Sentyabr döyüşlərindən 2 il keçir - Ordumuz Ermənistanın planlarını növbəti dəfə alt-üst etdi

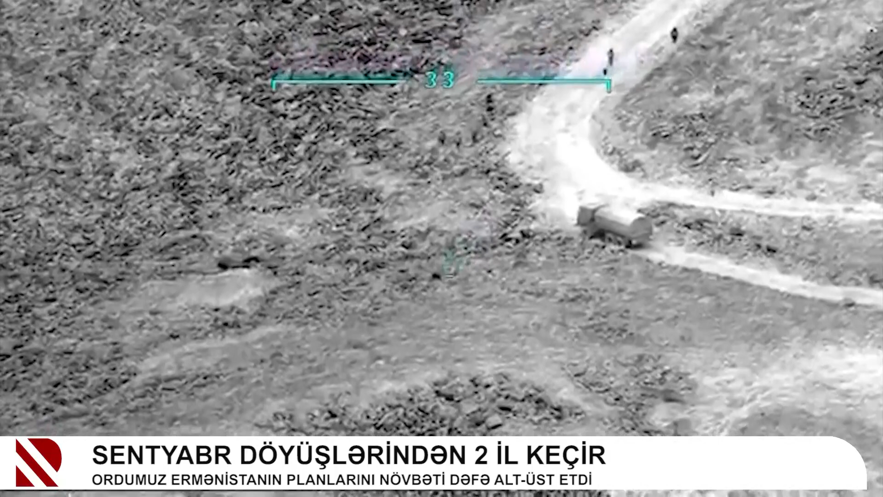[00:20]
Xeyli strategi yüksəyəlik isə nəzarətə götürüldü. Düşmənin xeyli sayda hərbi texnikası,
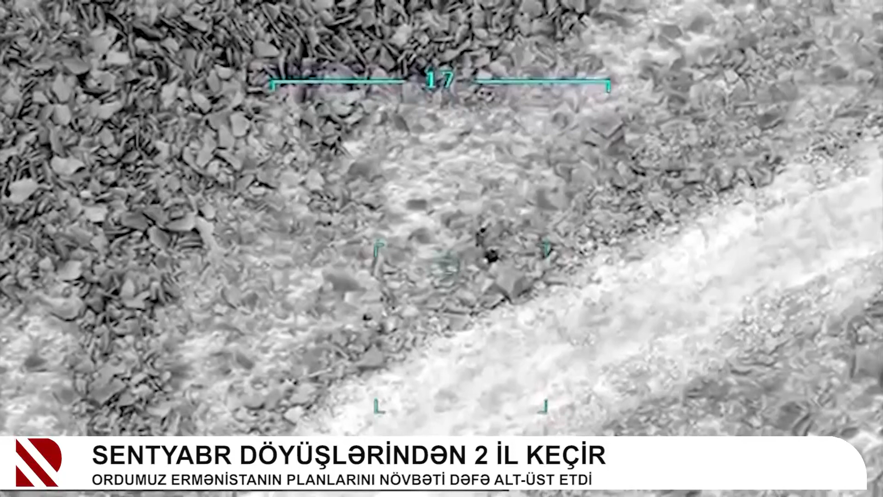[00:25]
milyard dollardan artıq dəyər olan raketləri və rəsmi məlumatlara uyurə 224, əslində isə 400-ə yaxın canlı qüvvəsi.